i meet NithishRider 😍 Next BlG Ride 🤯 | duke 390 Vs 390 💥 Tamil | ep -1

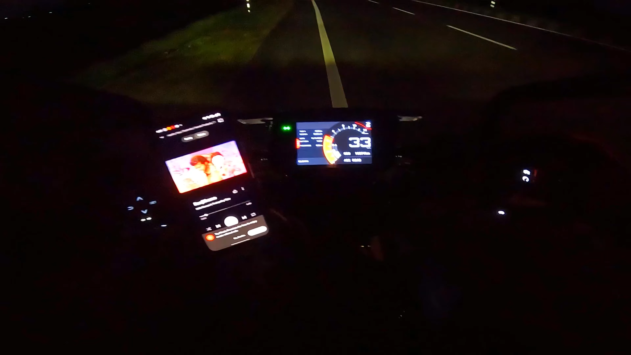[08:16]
வைசர் க்ளோஸ் பண்ணி தான் வச்சுருந்தேன், வைசருக்குள்ளே போய் பூச்சி போயிடுச்சுங்க. இதுதான் நம்ம ட்ரிப்போட ஃபஸ்ட்டு டோல்கேட்டு. நெக்ஸ்ட்டு தளபதி சாங் ஓடிக்கிட்டு இருக்கு.
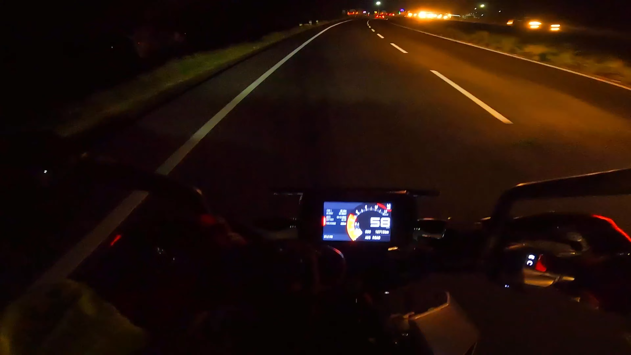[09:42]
மணி இப்போ எத்தனை மணி ஆகுது, 7:30 தான் ஆகுது. நானும் இந்த க்ளவுஸ் எடுத்து போட்டு ரெயின் லேயரை மாட்டி பேக் எடுத்து ஒழுங்காக வச்சு நானே ஒரு 1/2 hour கிட்ட அங்கேயே நின்றுட்டேன்.
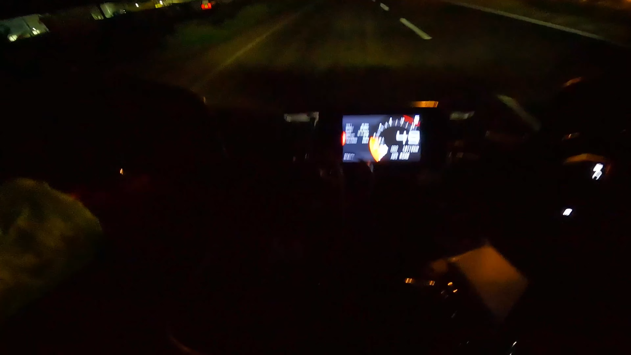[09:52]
7 மணிக்கு வந்தேன், 20 நிமிஷமாக அங்கேயே நின்றுருக்கேன். இங்க பாரு என்னடா நடக்குறீங்க, ஆளாருக்கு குறுக்கும் மறுக்கும் தாவிக்கிட்டு இருக்கீங்க.
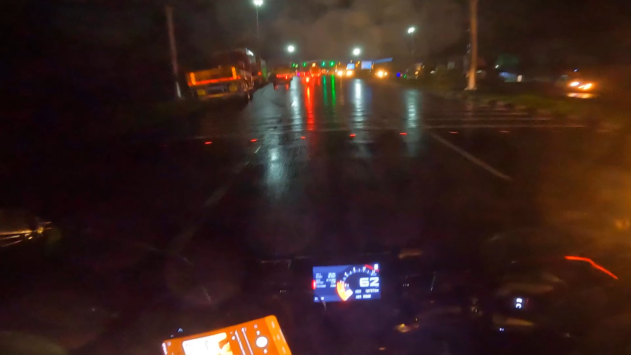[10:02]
நம்ம ரயிலோட செகண்ட் டோல்கேட் வந்தாச்சுங்க, திண்டுக்கல் டோல்கேட்.